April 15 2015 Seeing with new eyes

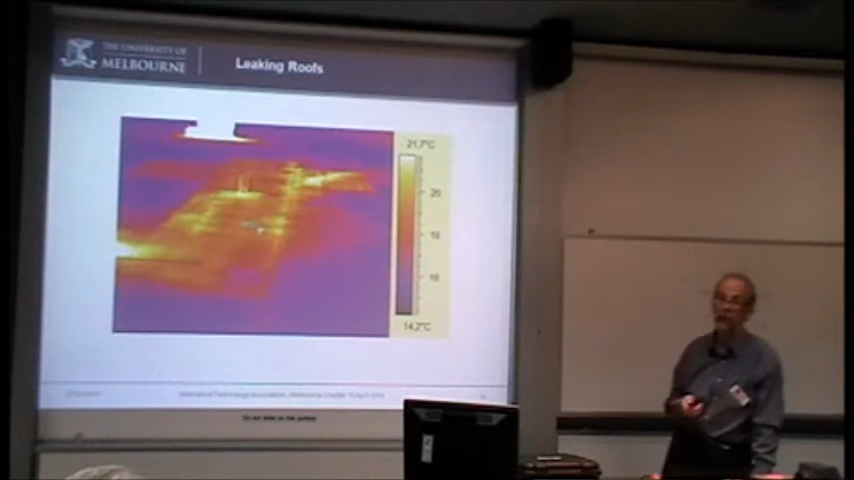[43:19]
And in the US, they don't always have those rules anyway. I'm not sure about Europe, but I know the US, there's major issues going on roofs. This is a case of just a manhole, or maybe even just leading up into an attic door, and you can see that very strongly the leaks around it, which is not really surprising around attic doors, leading up into the attic, but it stands out very clearly. This, by the way, is a light, and it's showing up as grey because it's so hot that it's beyond what we're actually able to measure.
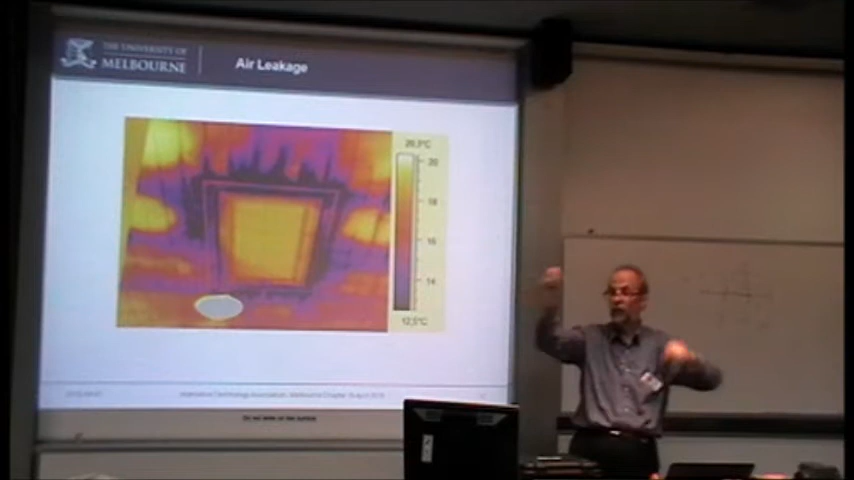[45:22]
Often in these cases, you can actually feel it anyway, you know what's going on. But in some cases, you're not clear where the leaks are. People will sit in a room and say, I'm feeling cold. All the sort of normal measurements will show that it's okay in the room, but they're actually getting drafts, and then where is it coming from? The infrared camera is a good way of picking that up. If they're saying they're feeling cold, then it's got to be coming in somewhere.
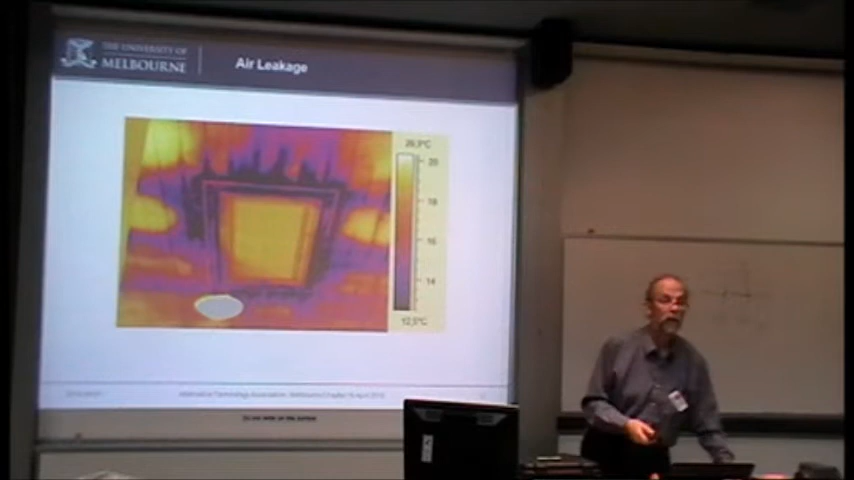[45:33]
From the doors, around windows. There'll be lots of places, but the camera will show where the problem is with these people. Energy losses. This is, besides the losses through the windows themselves, this is typical cases of where, when they're building houses, they have difficulty insulating under the windows, so they tend to leave it out. They shouldn't put there, but it's not always done. And it's not unusual to see these images. It's not how it should be, but it's what happens.
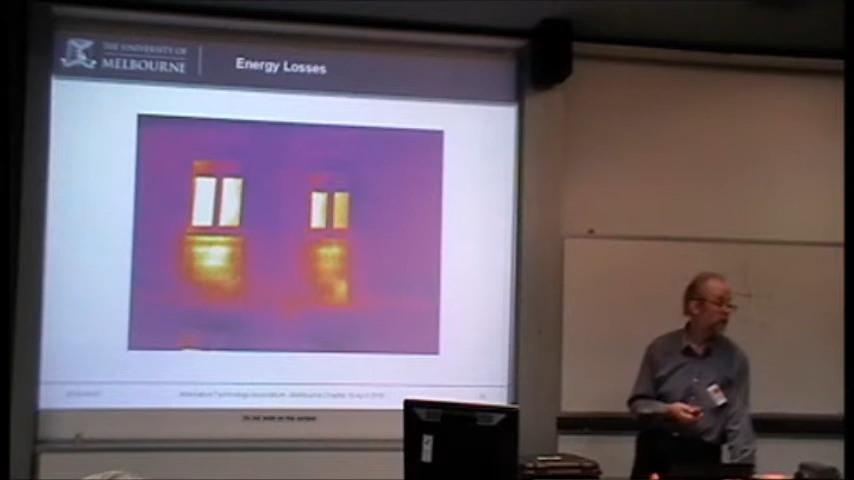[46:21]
You know we're going to get it through the windows. Not something you necessarily want, but we know you're going to get it. Putting drapes across and so on would help that. It may make a big difference. You see where the blinds are. Yeah. And you can see it makes a big difference. So, how are we going?
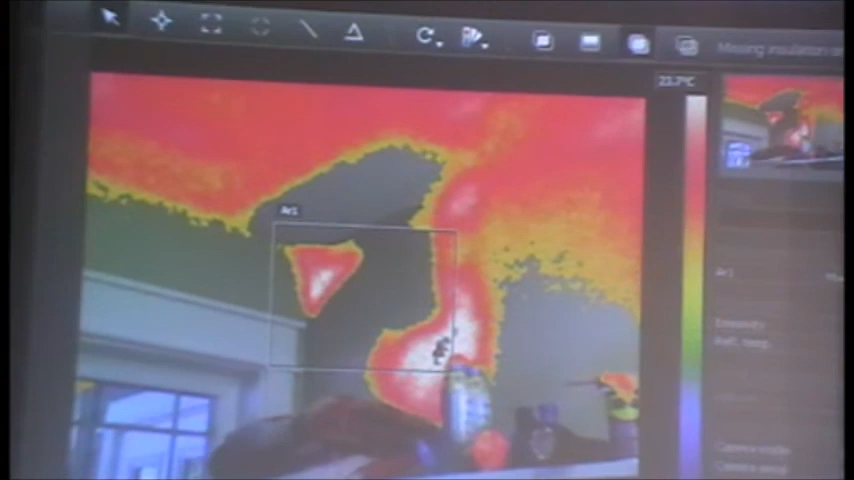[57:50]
visual and the infrared, so like yours. That's an overlay one. And this is where they've had what we've called fusion, but I could show it as an MSX if I wanted to. And one of the things is your camera does not have on it fusion, or what they call picture-in-picture,
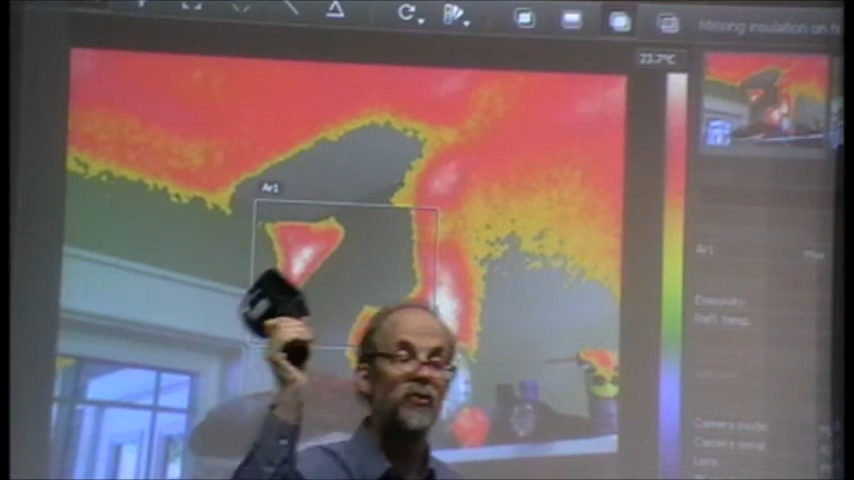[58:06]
but because it's got the MSX, if you run it through here, you then can have an image like this.
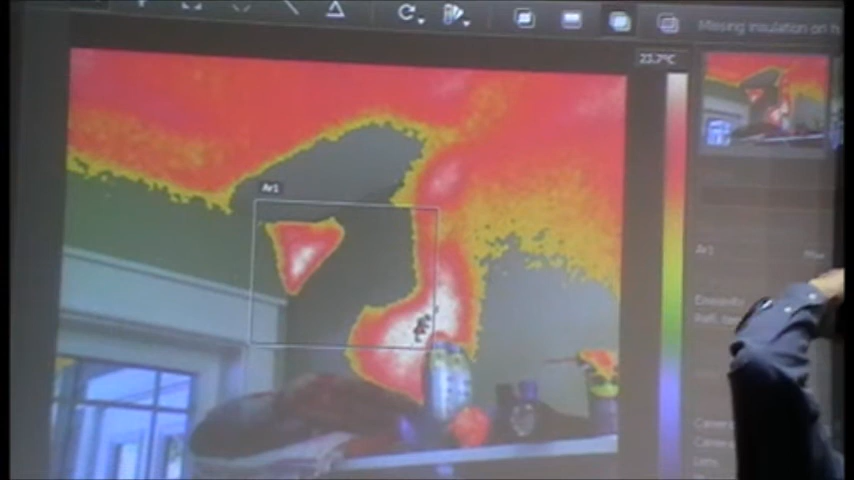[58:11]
Okay. It's one of the nice things about this software.
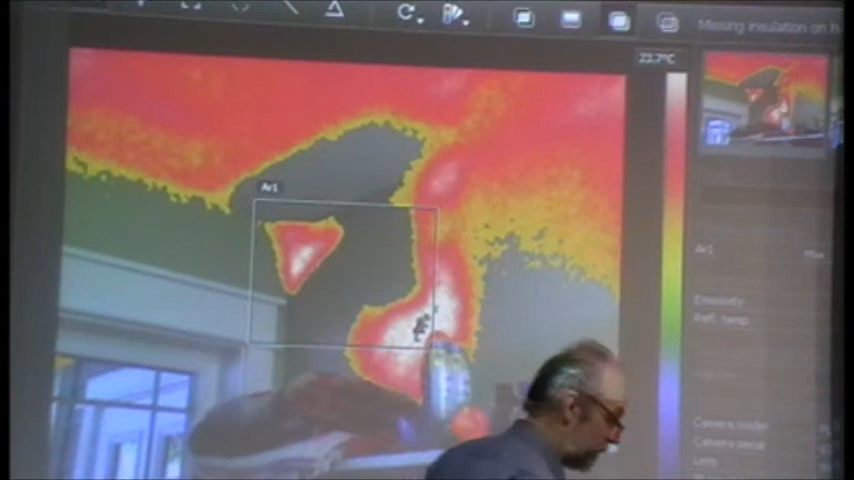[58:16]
So you suddenly get more features than what you paid for, as it were. Mm-hmm. Is that the software that came with the camera you're talking about? That's the FLIR tools. This is the basic FLIR tools. There is a paid version called FLIR tools Plus, but I find the FLIR tools is fine for most purposes. And how you use it varies.
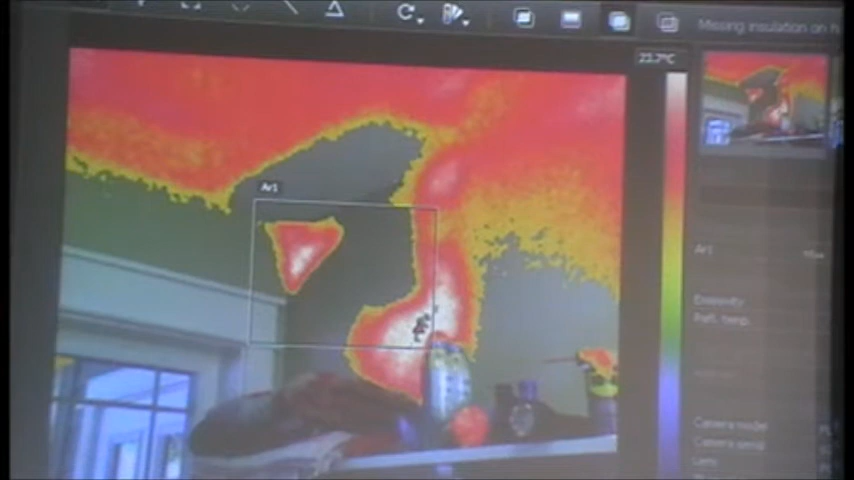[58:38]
This one I like simply because of tuned it to show, unfortunately it's all the red areas, but I've tuned it in such a way that only where I've got the thermal was it actually looking cooler than everything else.
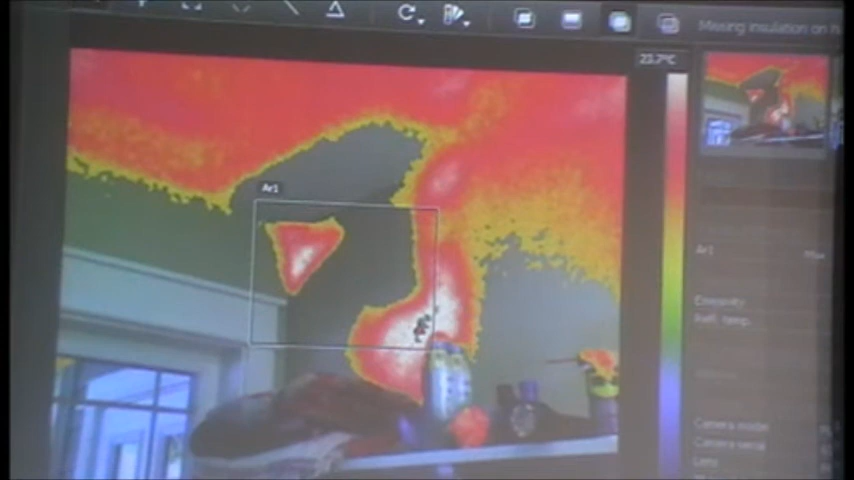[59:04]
Why would this spray nozzle on the WD-40 be quite very different? Well, that's a good question there.
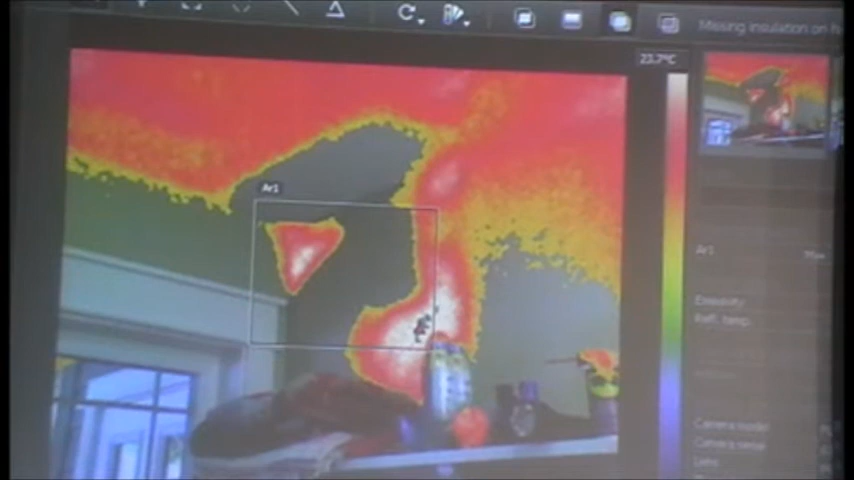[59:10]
Well, it's actually pretty colder, actually. As I said, it's one of the things about the artifact here. Remember, all the rest is visible, and all we're looking at is there.
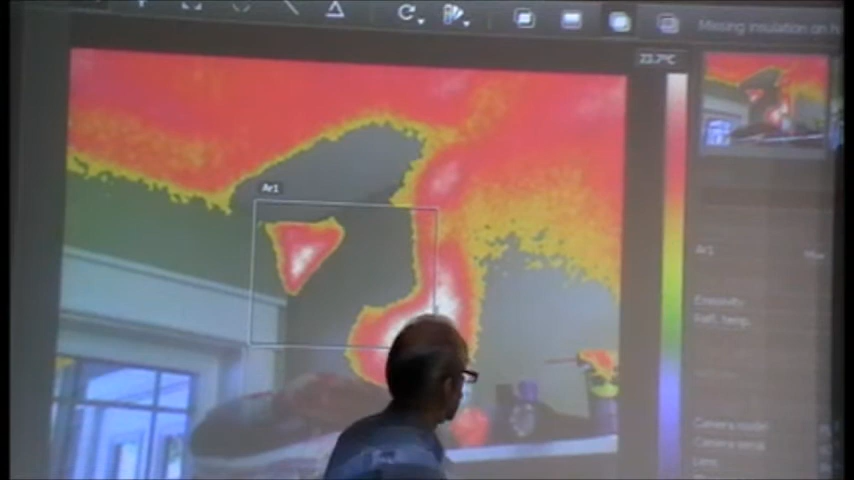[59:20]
That's the only place it's picking up, and it's actually not operating on that. It's actually operating on a reduced one. Yeah. This is colder than everything else. If I go out of that and just look at the infrared.
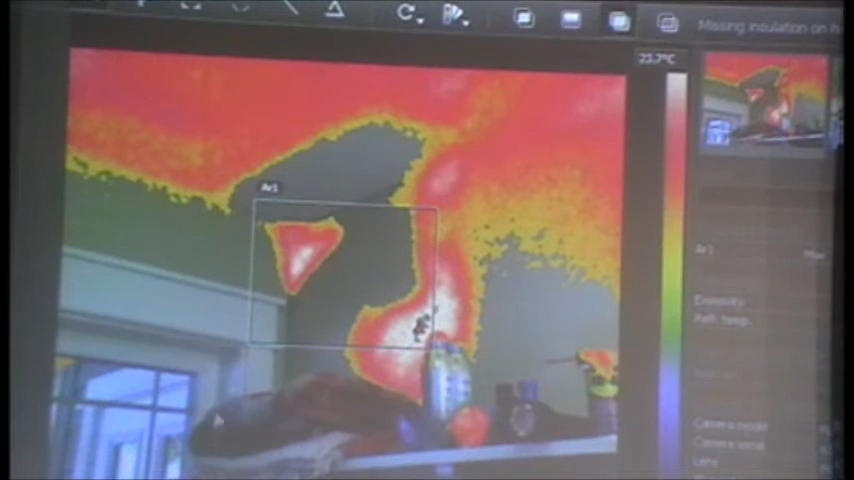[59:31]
Where are we? Thermal blending. Thermal. Just look at the thermal. First of all, it's much more difficult to see anything. It's not nearly such a nice image. This is what happens when you have the cheaper cameras. Something like Eric's camera or even my one, I would expect to see a better looking image than that. But coming out of yours, that's quite likely what you'd see. Yeah. But with the MSX and that fusion, suddenly it
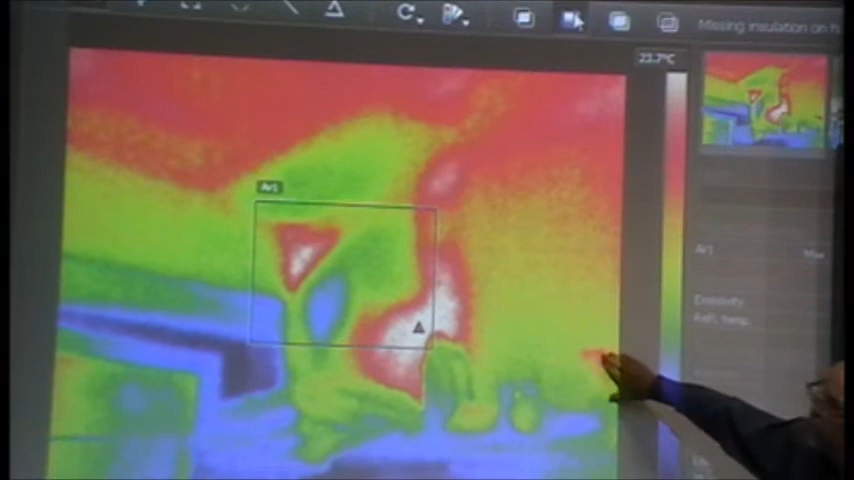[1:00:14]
changes the hole that you're looking at. But there you can see wherever we had the WD-40, what was it? I think red spot just in the right. Still up in there, is it? Yeah. Okay, so I'm not quite sure what I'd normally expect the colder if you've recently squirted it. What's the, is it cold, do you reckon, is it, or? Yeah, well, that's what it appears to be, which is interesting. What I can do is I can put the MSX on. That's illegal. But isn't it warming? Warmer's up the top, isn't it? Warmer's at the top of that scale there, yeah. So it is warmer. It is warmer, yeah. Well, that's probably because of the emissivity of the plastic versus this could be an emissivity problem, quite likely.
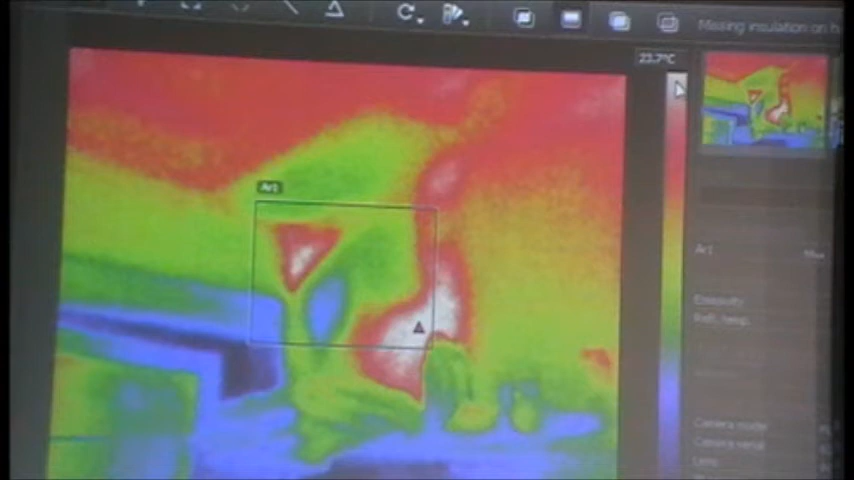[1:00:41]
I'm not sure. We'll have to go back and look at the. What have I got there? That's the MSX. So. That's what you'll get with your MSX there. So we just leave all thermal and just get this outline. Mm. Some of you think, oh, hey, I can see a lot more. But it is somewhat misleading. It does not mean you've got better thermal resolution now, or just facial resolution of the thermal. It's just I can now identify where it is. Yeah. How would this go for, say, roof extraction, you know, like roof extraction fans?